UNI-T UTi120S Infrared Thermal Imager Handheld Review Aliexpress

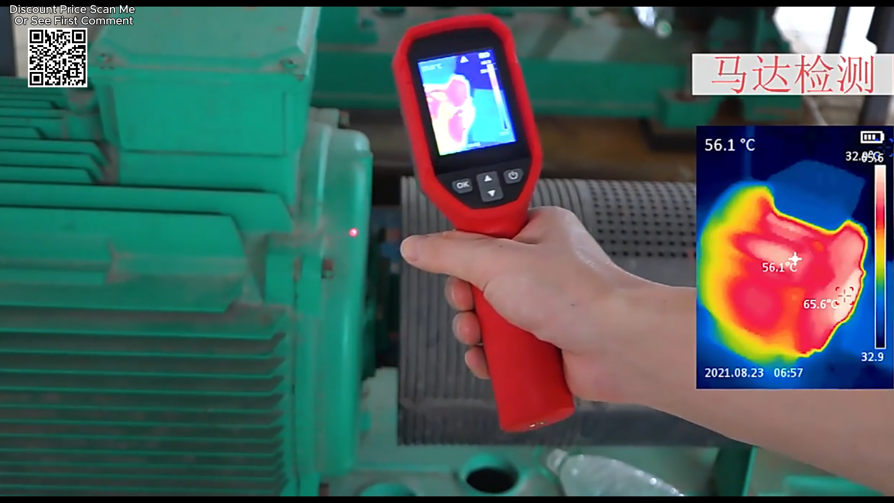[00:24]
On screen: spot 56.1°C, max 65.6°C
Let's delve into its features and capabilities to understand what makes the UNIT-UTI1-2OS a valuable asset for both industrial and technical applications.
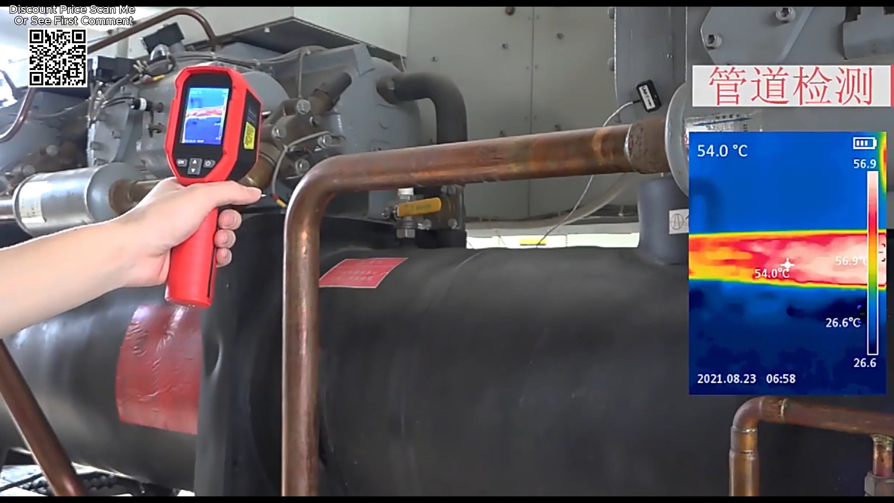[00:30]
On screen: spot 54.0°C, max 56.9°C
The UNIT-UTI1-2OS boasts an infrared resolution of 12090 pixels.
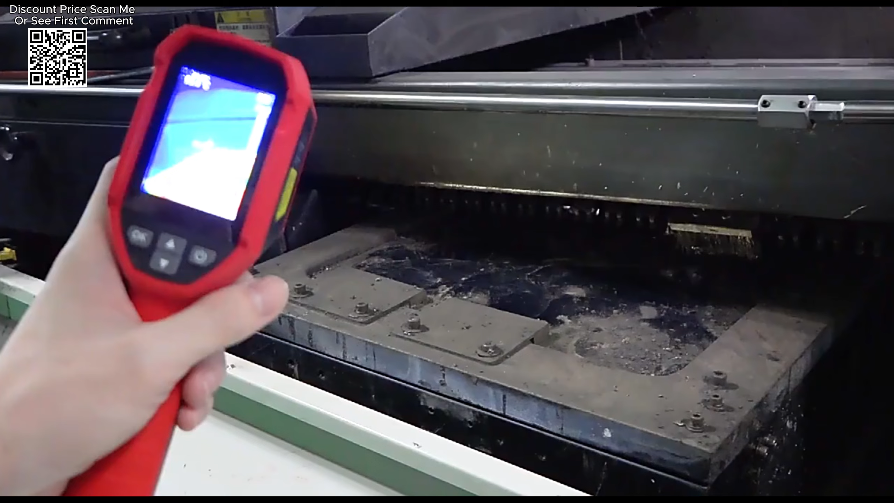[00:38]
While not the highest resolution available,
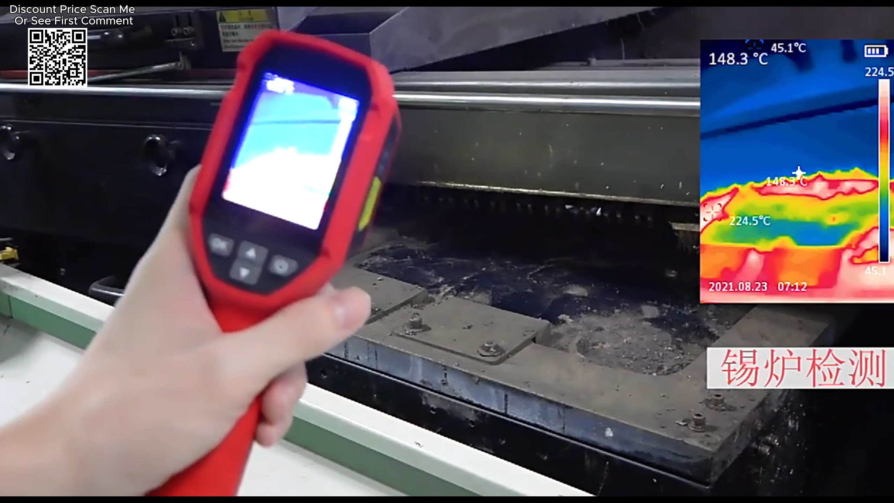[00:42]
On screen: spot 148.3°C, max 224.5°C
this specification provides clear and detailed thermal imaging suitable for most diagnostic needs. The resolution ensures that users can accurately identify temperature variations and potential issues in their targets.
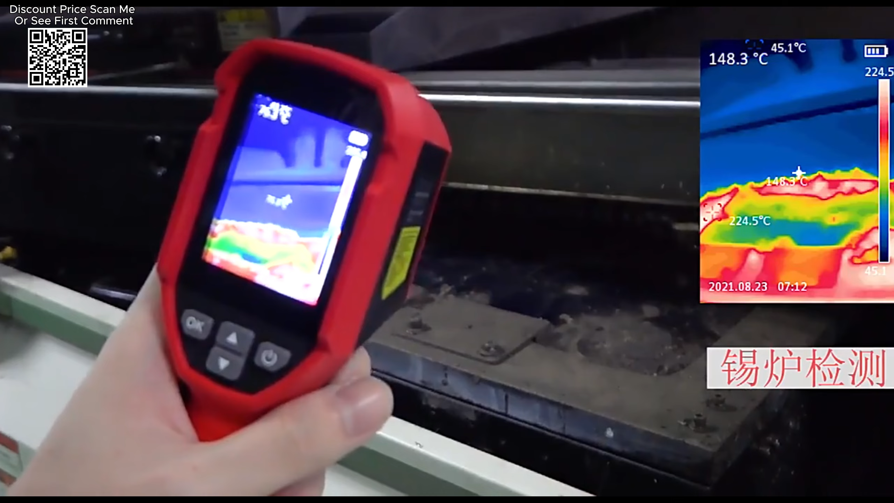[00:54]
On screen: spot 148.3°C, max 224.5°C
This thermal imager has a broad temperature measurement range from minus 20 degrees Celsius to 400 degrees Celsius.
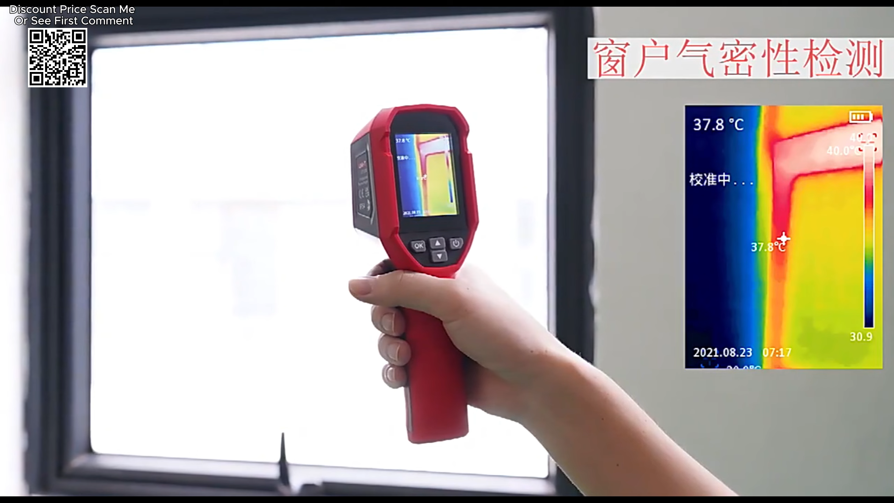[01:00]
On screen: spot 37.8°C
This extensive range allows for versatile applications. Whether you are checking the temperature of electronic components, heating systems, or industrial machinery, the UNIT-UTI1-2OS offers multiple temperature measurement modes,
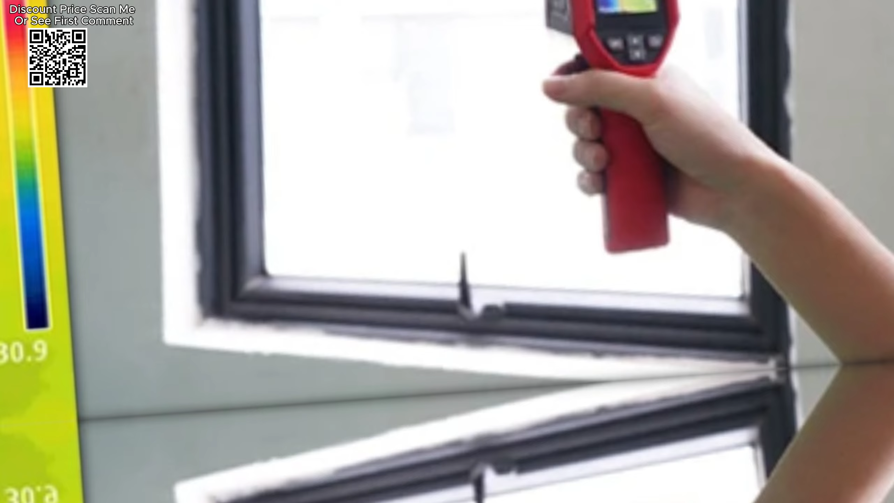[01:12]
including center point tracking and high, low temperature tracking.
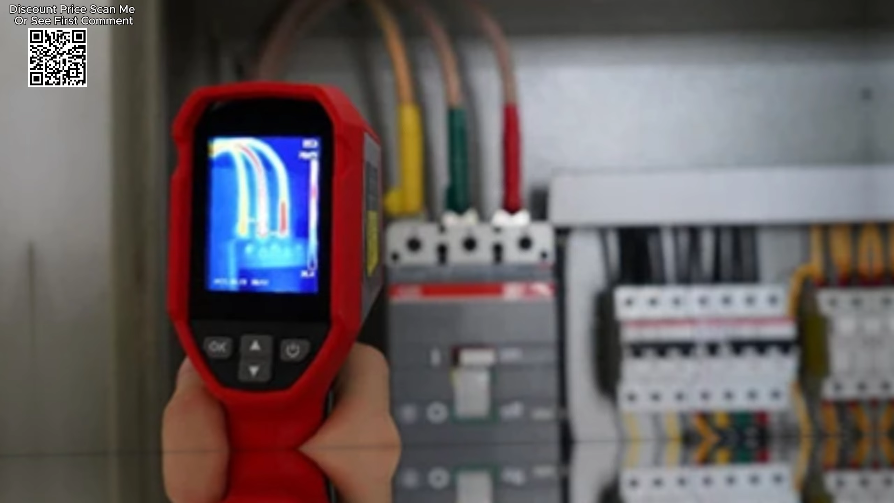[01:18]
These modes facilitate precise measurement and monitoring of specific areas, which is crucial for detecting hot spots or cold spots in various scenarios.